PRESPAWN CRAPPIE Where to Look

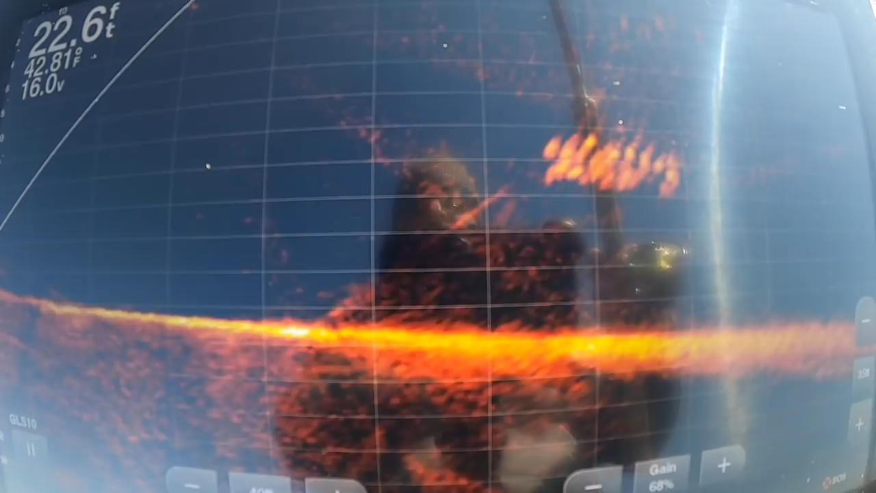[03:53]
On screen: depth 22.6 ft
in and then i make sure i start reeling a little early and there it is now we're set up to come right into them and it doesn't get any better than this right here um i'm watching that weight right above it and we're gonna see if we have any takers
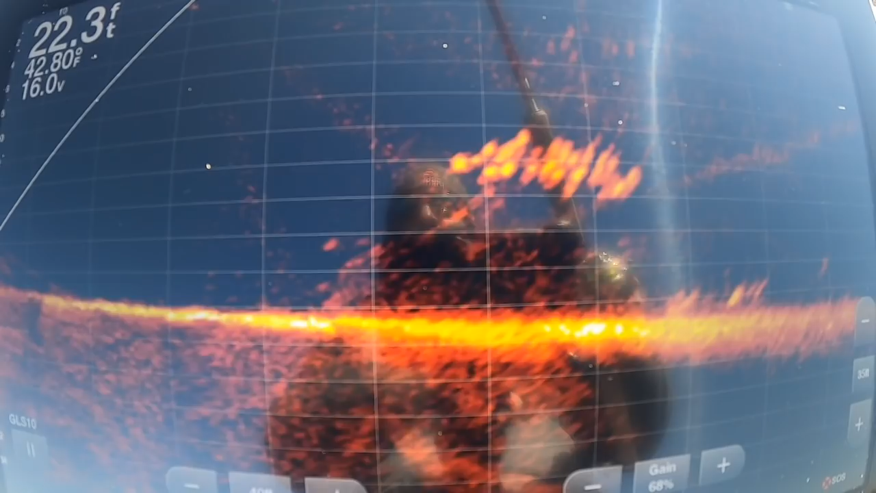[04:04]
On screen: depth 22.3 ft
and we did so maybe with this guy right here but since they're getting so close now i might just pitch to him i don't even have to cast
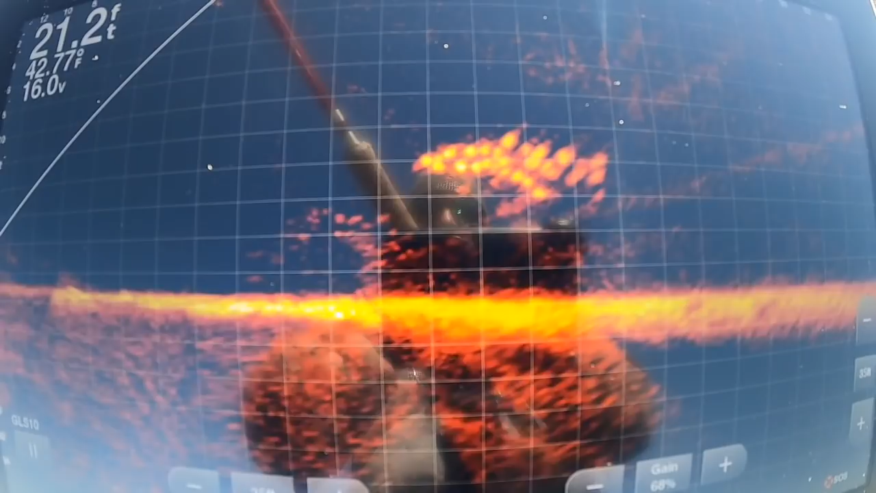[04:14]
On screen: depth 21.2 ft
run with him a little bit all right so
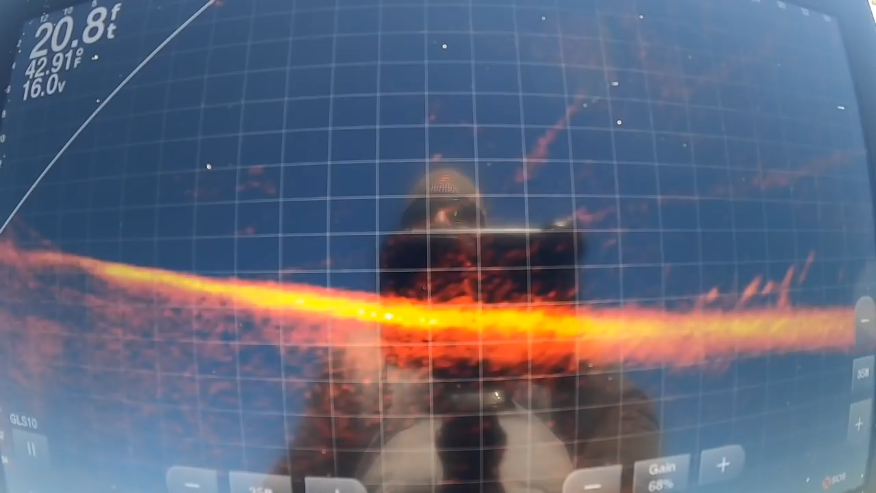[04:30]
On screen: depth 20.8 ft
finicky you have to just continue to toss change up your bait sizes and uh i love
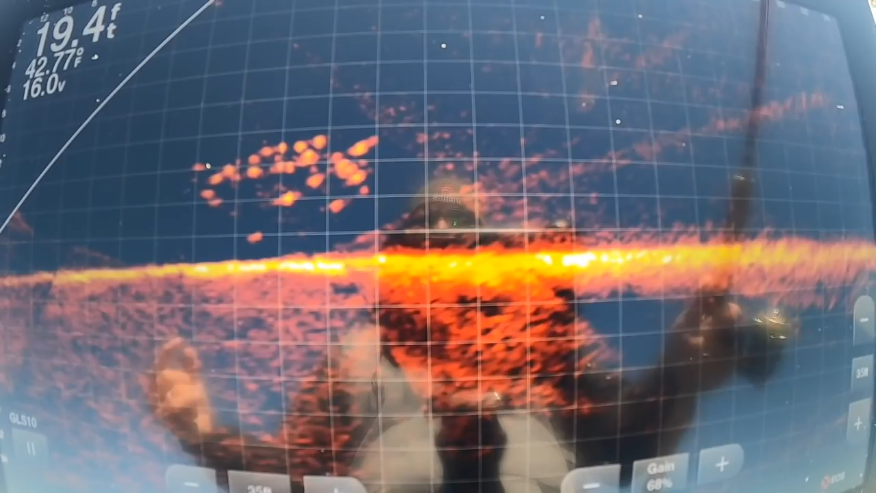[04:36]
On screen: depth 19.4 ft
fishing schools folks but probably the thing i like to do even more than that is targeting these individual fish so i'm going to target this guy right here
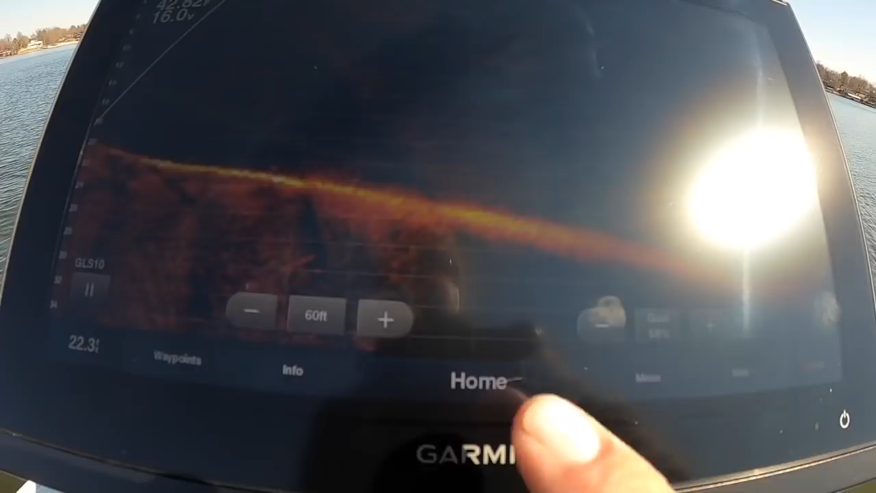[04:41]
looks like this one fish i have to toss that i'm pretty early good fish 16 foot down which is a little interesting so i don't know it could be a bass but boy it looks like a crappie well right on top of them oh it could be a bass for sure